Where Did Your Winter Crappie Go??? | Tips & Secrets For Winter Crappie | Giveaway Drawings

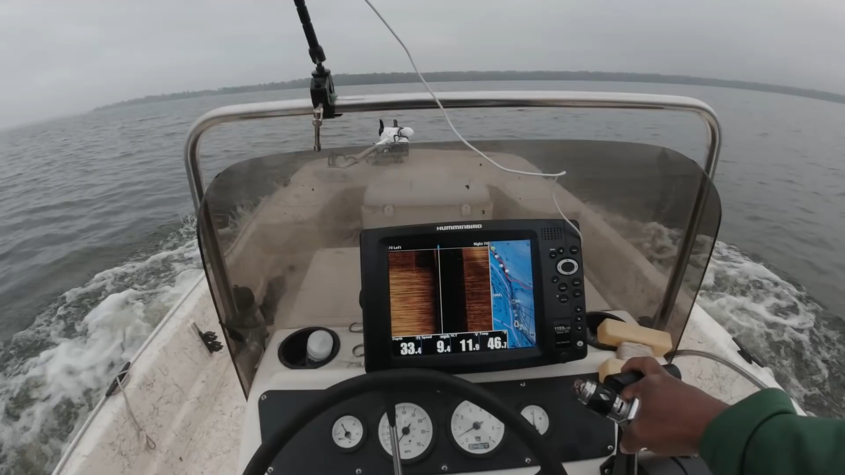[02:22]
Bet that's all crappie mixed in with all that bait down there. So here I'm adjusting my lure range since I run it in manual.
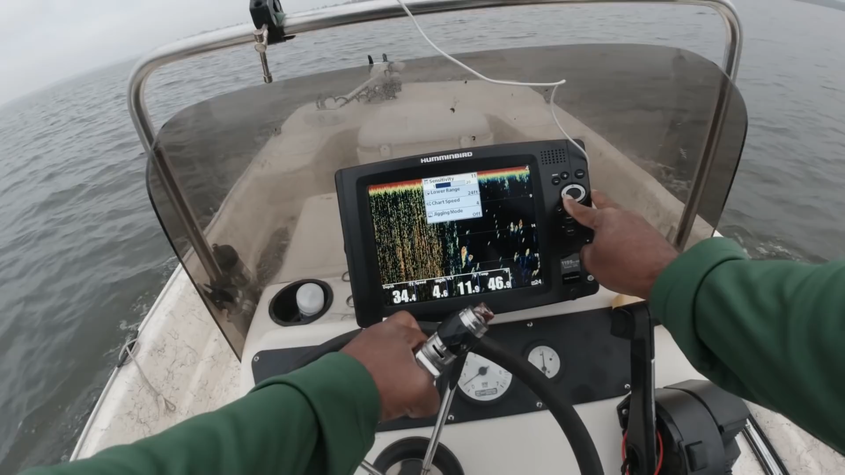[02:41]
Running it in manual makes it a lot easier to read since the screen don't jump up and down like it does when it's in auto. I talk about that in depth on my look at that how to set a fish finder video. I'll put a link right here in the corner for those of you that haven't watched it. It's a very long video, but it has a lot of good information in it. I'm willing to bet that's crappie down there.
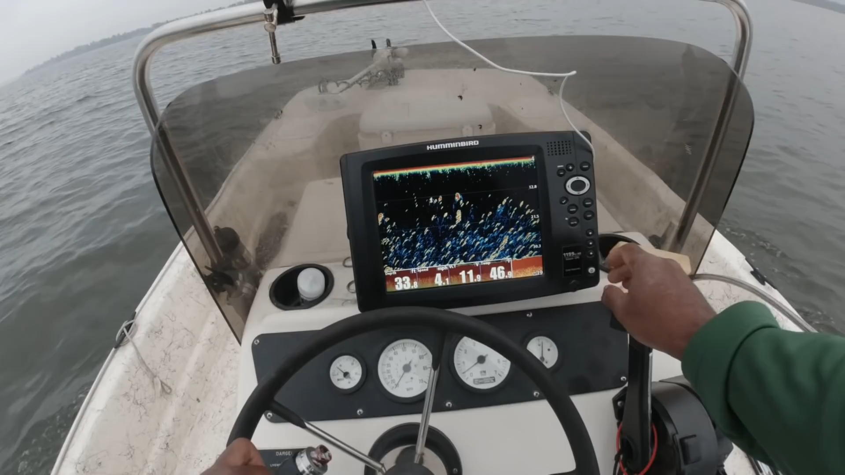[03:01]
It's like I say, guys, you want to use that 2D, right at 40 feet of water. I don't show it often unless I'm up on the front, but that 2D is a valuable tool. Wow, look at that. Wow, that makes me want to check that out, but this wind is pretty bad.
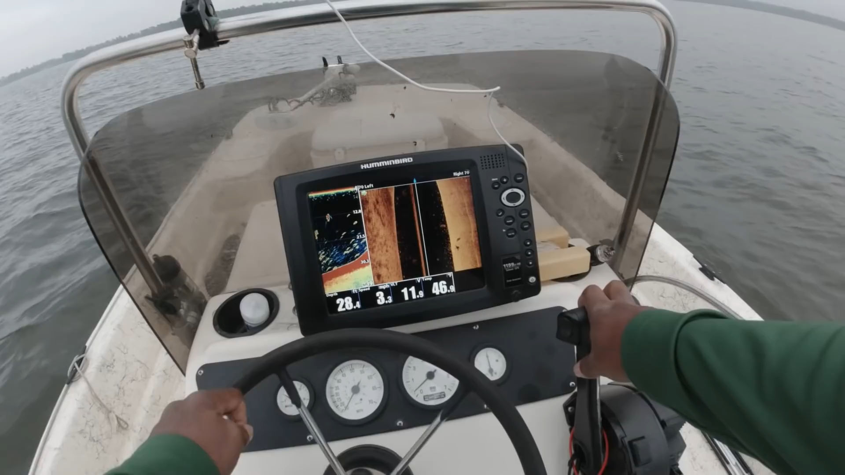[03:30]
I may have to check that. I may have to deal with the wind for a bit. I have most of the stumps in this area marked. One thing that helps me in my marker buoy placement
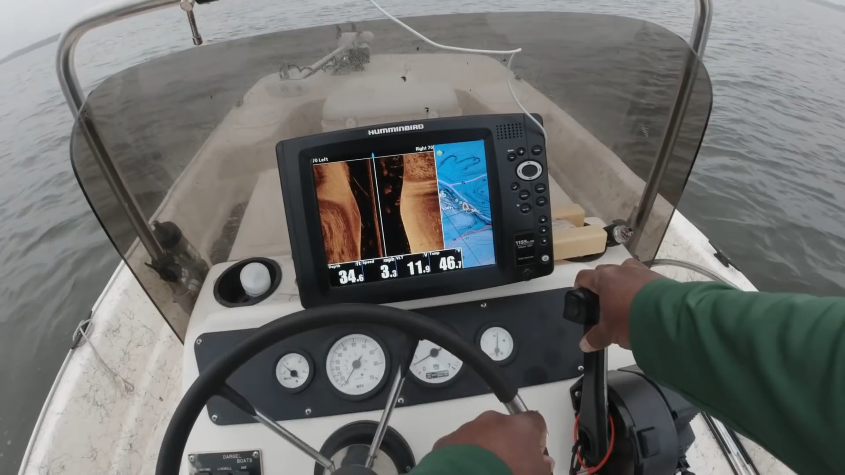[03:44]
is I get it ready so that I can grab it very quickly as soon as I pass over the pile. Check out how I do this right here.
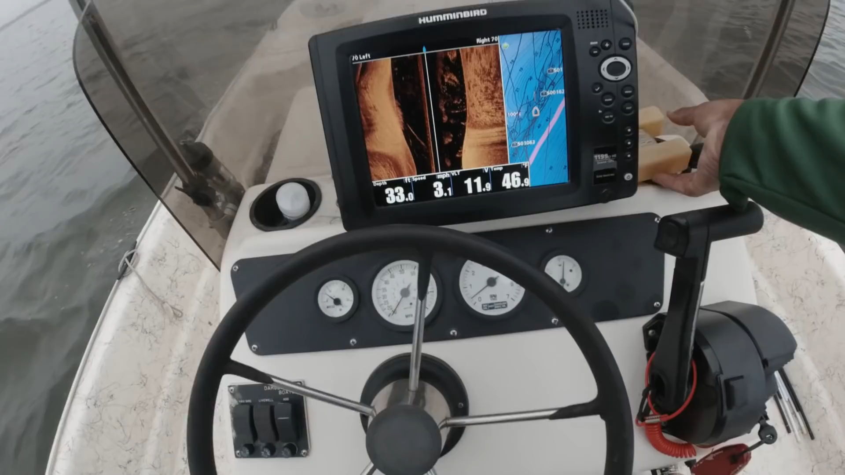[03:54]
And as soon as that pile starts to show on my screen, I toss my marker buoy. I know my lenses are probably going to fog up really bad because my glasses already are, but it's just the way the weather is. I mean, it's pretty bad. That looks pretty good. We're gonna check that out.
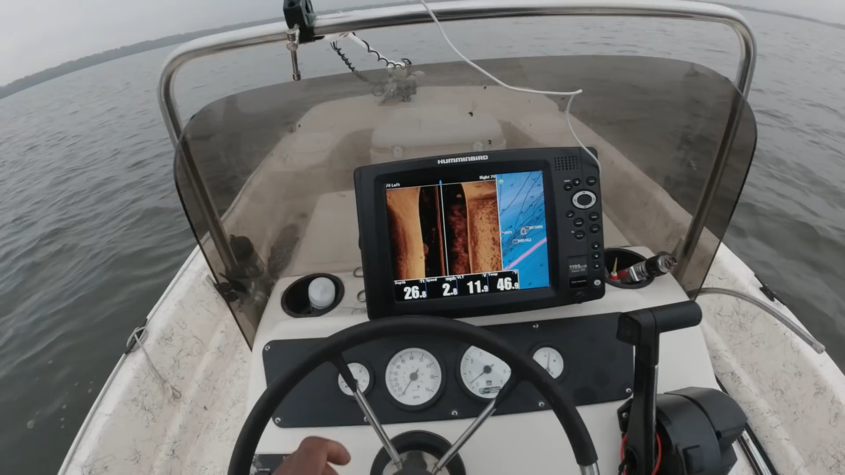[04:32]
It's a bit windy, but we're gonna see what happens. Keeping in mind the wind direction, as soon as that stump started to appear on the screen, I tossed my marker upwind of it.